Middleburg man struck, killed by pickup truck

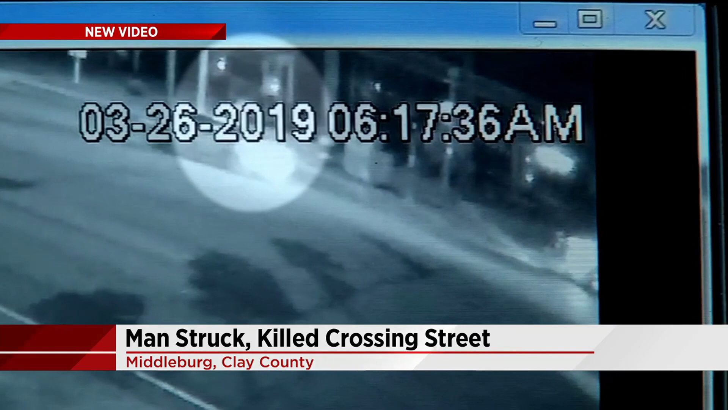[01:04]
but you can see where the man is walking on the sidewalk in front of the gas station just seconds before crossing the street, and the black truck is seen nearby. Also, look at this video. This is daytime video showing the black truck FHP says was involved in this crash.